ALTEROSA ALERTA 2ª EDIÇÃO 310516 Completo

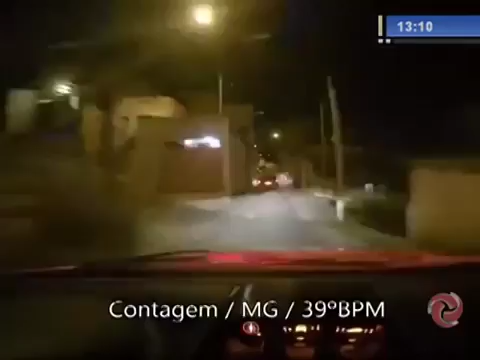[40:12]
Nós temos aqui imagens dessa perseguição, uma câmera instalada na viatura da polícia militar.
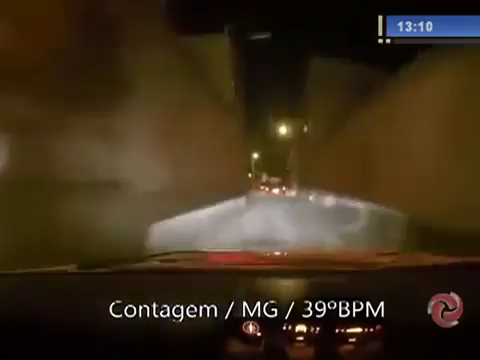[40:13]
Veja você, olha a velocidade dessa perseguição. É um carro vermelho que ele foi roubado no bairro Santa Cruz. Olha, os policiais se comunicando dentro da viatura.
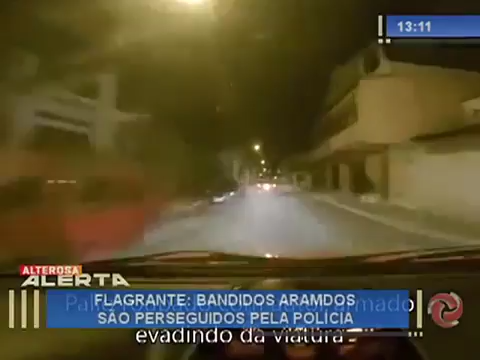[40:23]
Esse carro foi roubado no bairro Santa Cruz e eles seguiam ali, os bandidos seguiam em direção à Vila Marimbondo. Veja você, é uma rua muito estreita, a polícia militar em alta velocidade, os militares vão se comunicando dentro da viatura e vão ali, olha, em perseguição a esse carro vermelho. Ao que tudo indica, um carro roubado que eles teriam pego ali no bairro Santa Cruz em contagem também na Grande BH e a perseguição segue. Presta atenção na conversa dos policiais militares dentro da viatura.
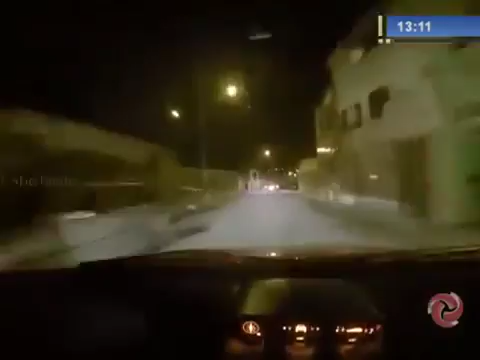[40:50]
Olha, essa câmera foi instalada no carro da PM na viatura e registrou toda essa ação.
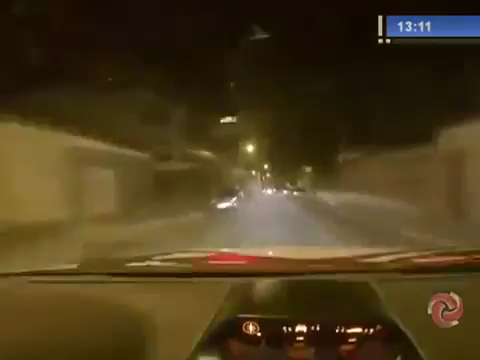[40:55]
Vamos acompanhar. aí você vê a velocidade que a polícia tem que acompanhar os bandidos, né, Rafael Martins? É exatamente isso, olha, em alta velocidade eles vão se comunicando. A polícia disse ali, né, nós estamos na Vila Marimbondo que é um lugar conhecido ali em contagem perto de um shopping. Vai pegar, vai pegar. Olha lá, nesse momento aí, olha, presta atenção, eles entram na rua e eles vão ali fazendo zigue-zague, desfiando de alguns obstáculos. Os policiais com muita perícia e acompanham todo o tempo o 39º Batalhão, viu, Stanley?
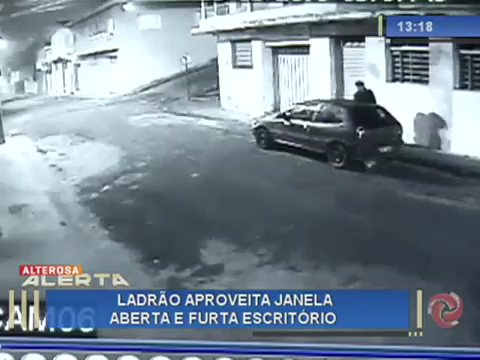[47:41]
este carro que está estacionado Ele disfarça sai mas logo volta e mais uma vez tenta abrir o veículo Como não consegue o criminoso continua andando e para quando percebe que uma janela de um escritório está aberta Sem pensar duas vezes ele entra e rouba um notebook uma mochila e um celular Oito minutos depois ele deixa o local com os produtos roubados